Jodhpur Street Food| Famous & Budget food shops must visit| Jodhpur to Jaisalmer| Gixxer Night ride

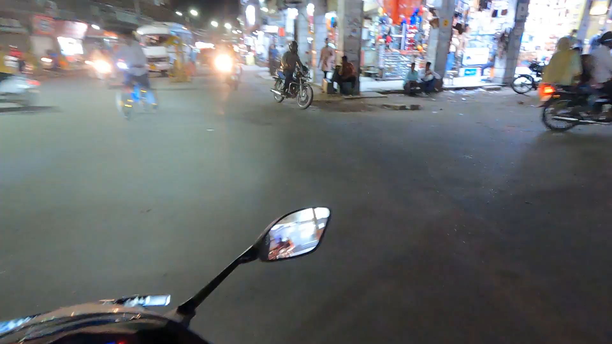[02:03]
हाँ, स्विगी वाले भैया अपना थोड़ा सा नुकसान कराते हुए उन्होंने हमको बता दिया कि कहाँ से खाना है और अपना पैसा नुकसान करा लिया। ये भी एक दुकान है, लेकिन यार आज तो एसी की दुकानें नहीं।